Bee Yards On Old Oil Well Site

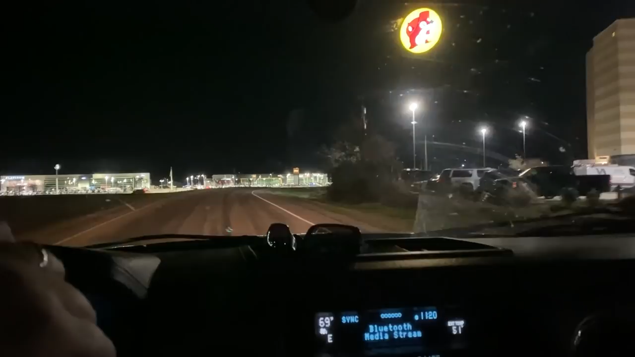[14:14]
It's 11:20. Fishing pulling the Buc-ee's. Give me a couple of sacks of Jordan's almonds and find a place to crash. Well, there's no Buc-ee's right there.